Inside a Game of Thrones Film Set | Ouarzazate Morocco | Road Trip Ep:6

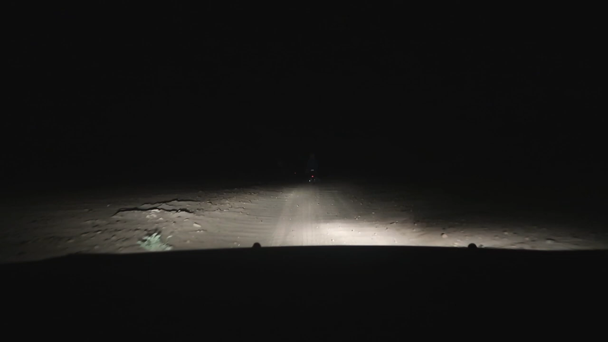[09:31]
now there's no road we're just kind of freely going into oh watch out for these big rocks baby oh big rocks oh geez yeah no there is no road this is not a road